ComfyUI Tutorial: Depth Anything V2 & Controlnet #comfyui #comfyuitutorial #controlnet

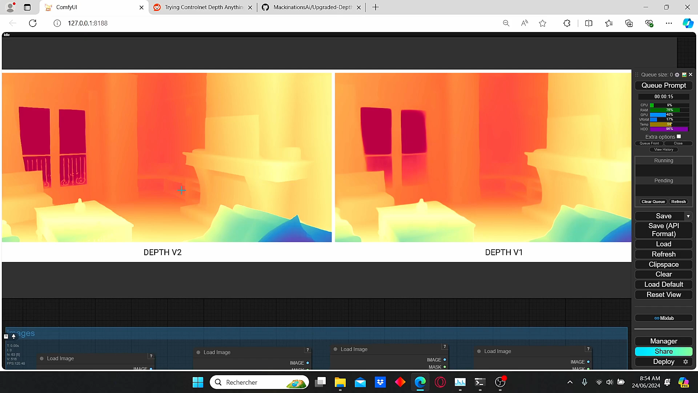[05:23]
details and we can set the same thing about this part of the image over here now let's try out another images for this image we can also